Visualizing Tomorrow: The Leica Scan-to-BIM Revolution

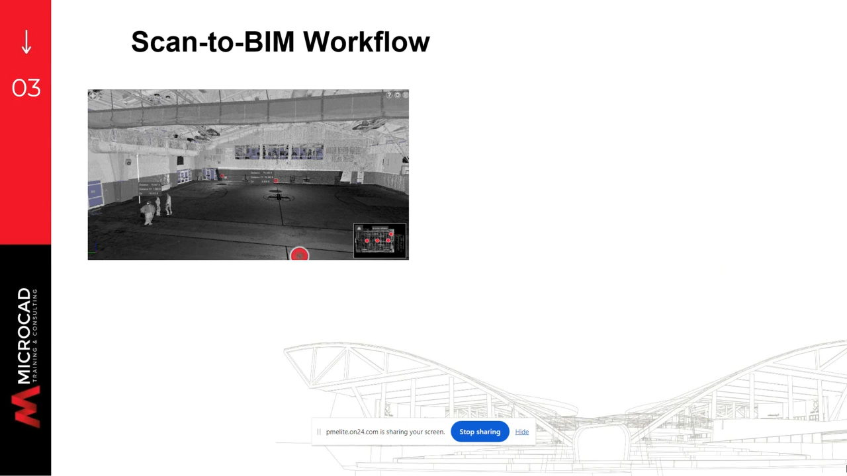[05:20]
And the combination of those models at different locations, at different points, is when you create the three-dimensional model. After that point, this is a representation of an actual model done on Revit based off on that
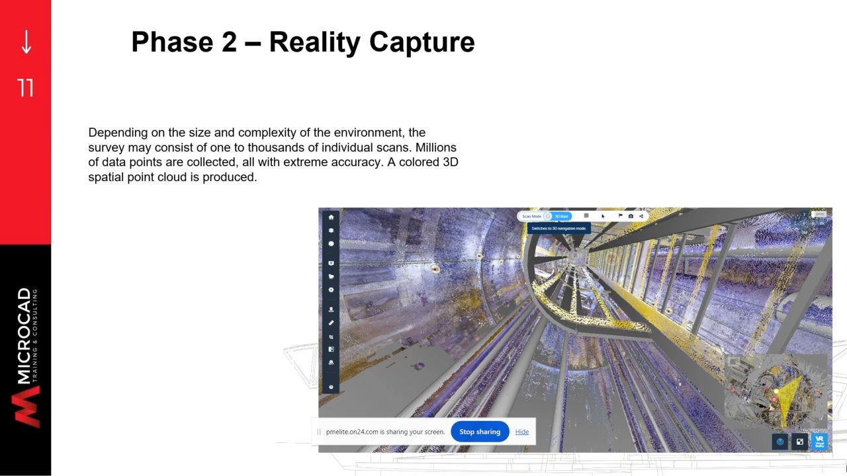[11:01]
This is a graphic representation of a tunnel shaft for electric facility that we did a few months ago. And so, that's a graphics representation of the point cloud in RGB mode, okay? Once we capture all the different scans, then we have to put them together,
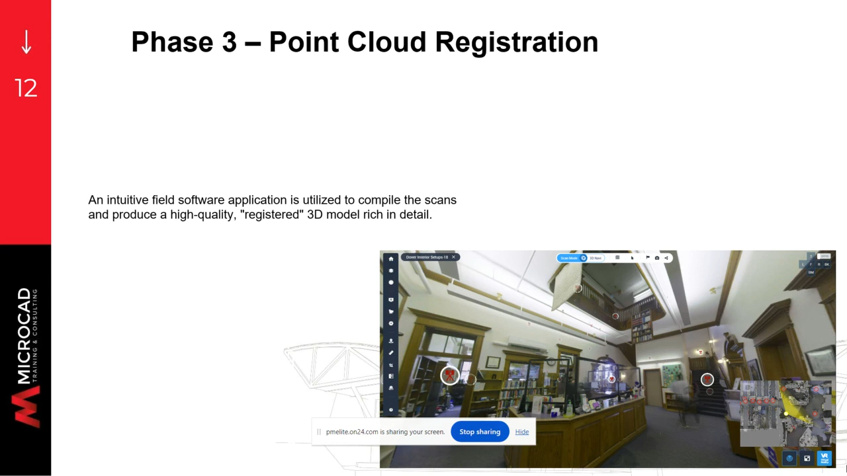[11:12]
what is called a registration and creation of a single unified file so that it can then be transferred to a modeling. And we go off to the last phase, which is creating the model, which is ultimately what most of the cases customers want. They don't need – sometimes they don't want the point cloud. They want to have the point cloud and the high-resolution photography for references, obviously. But what they ultimately want is the Revit
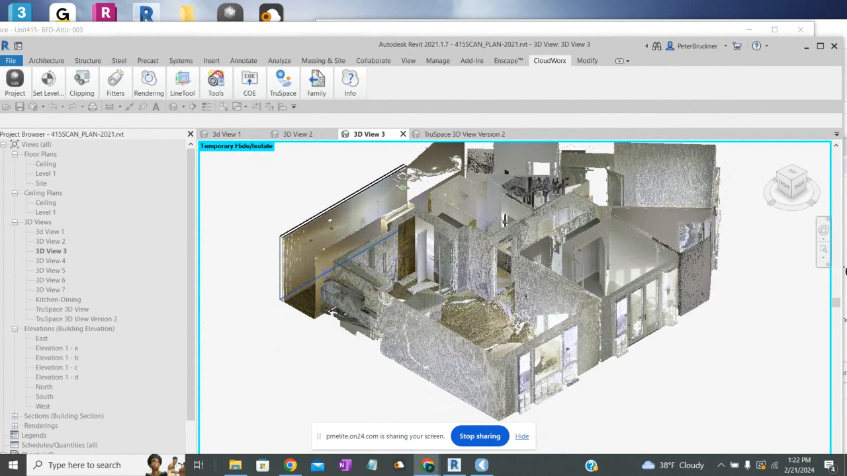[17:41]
And that way, I went ahead and created the entire model. Now, using TrueSpace, I can easily go around the model and choose whatever I'm doing.
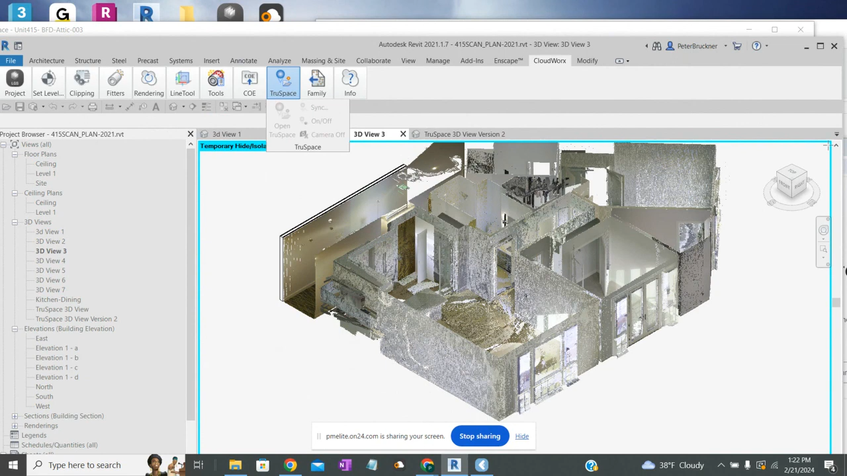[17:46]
Let me just see where TrueSpace is. Okay, this is TrueSpace. So, again, we can walk around anywhere we want to,
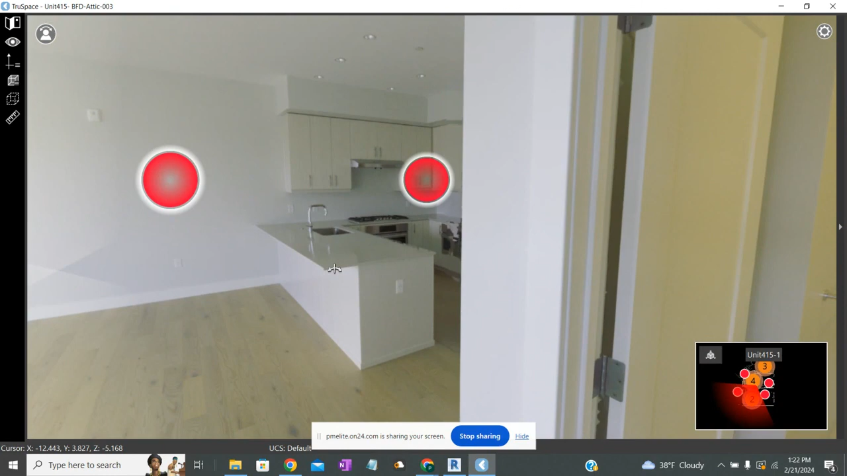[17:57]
click on any view, look around, see that view on that corner, look back.
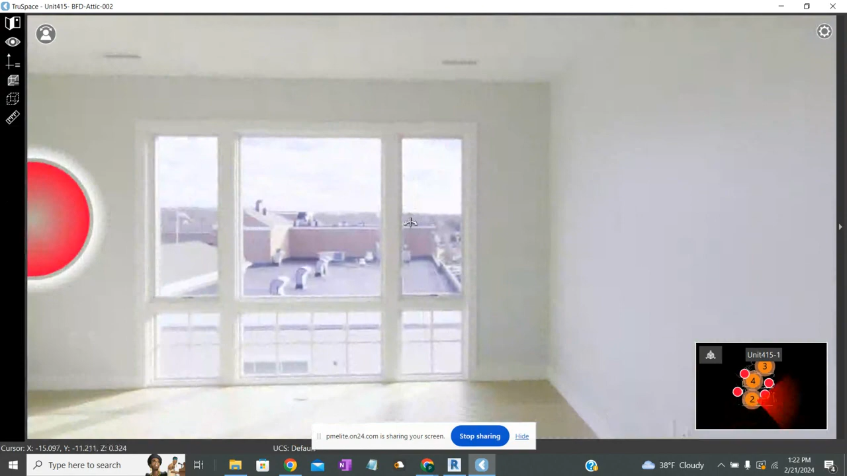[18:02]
But what's really neat is that this view has become a Revit view.
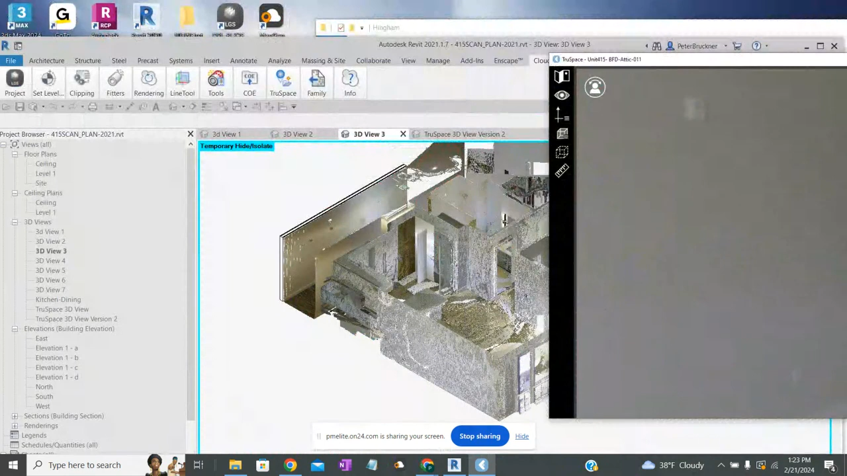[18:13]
So my TrueSpace view in Revit is this view here that I just created. This gives me the ability to create
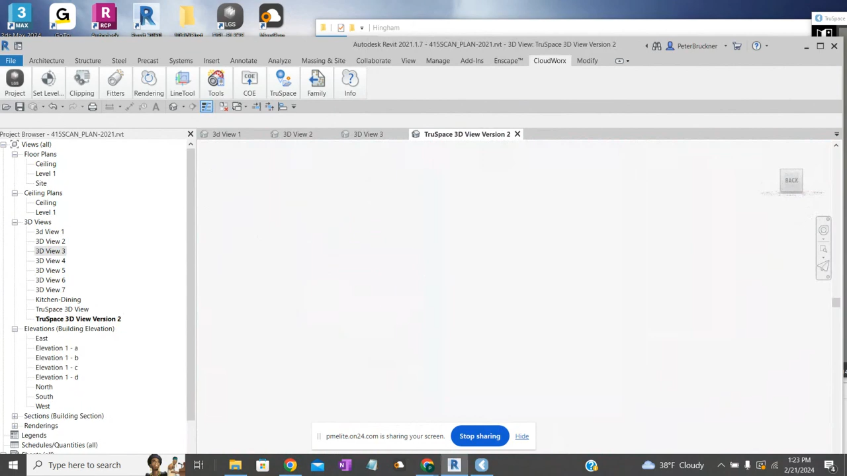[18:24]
elements very easily from within the model. There we are. Anyway, that is the process. So what's nice is that once you have a point cloud, using CloudWorks,
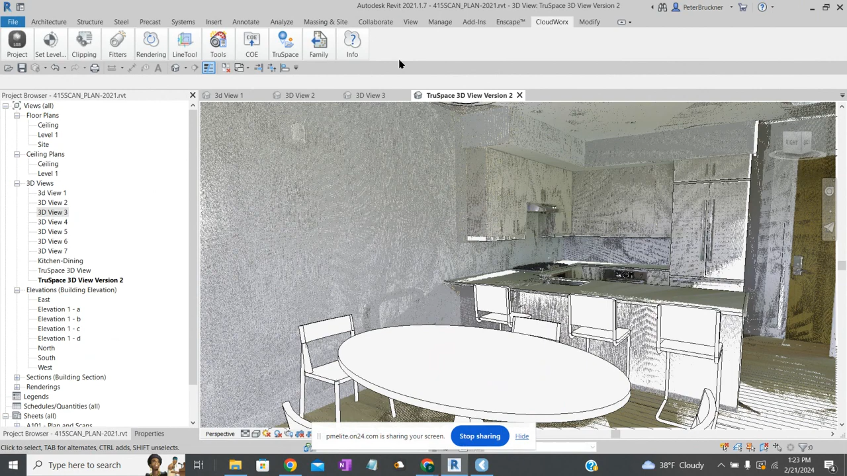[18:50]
which is a Leica product, which is in Revit, here's CloudWorks, I can turn on the model, I can turn off the model, I can view it. And I can actually, when I model these cabinets here, I model them in 3D just by seeing them in the point cloud and assembling
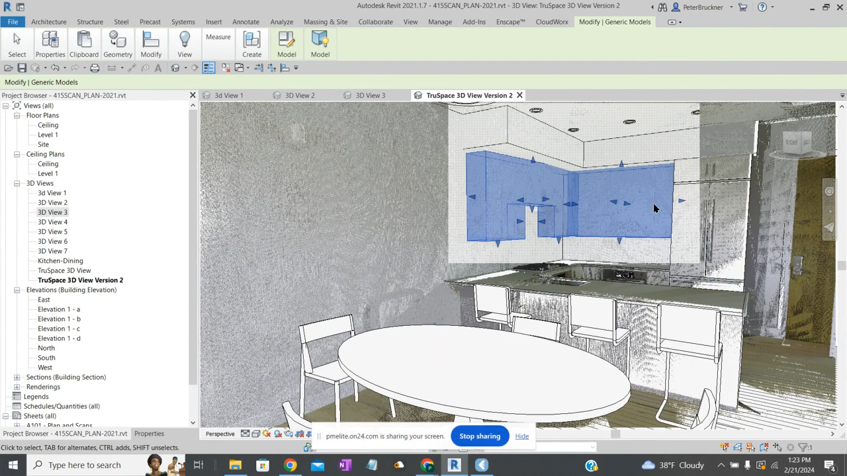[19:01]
the cabinets right there in space.
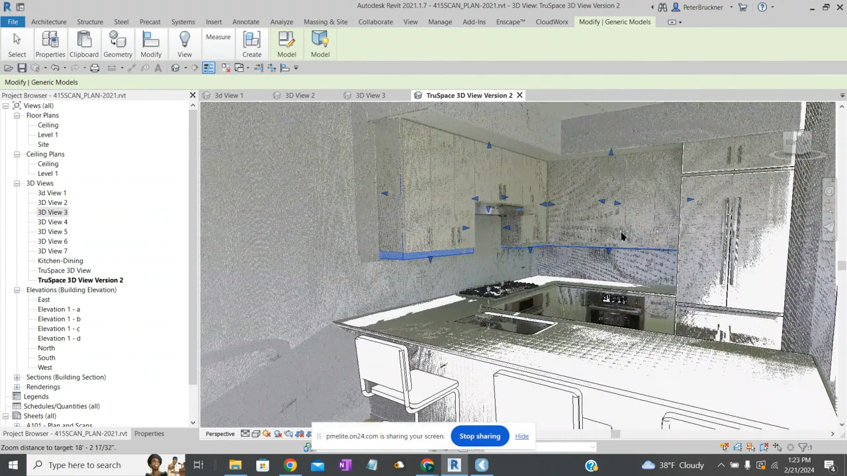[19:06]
So what I know is I have a very good digital twin that's exactly working with the model.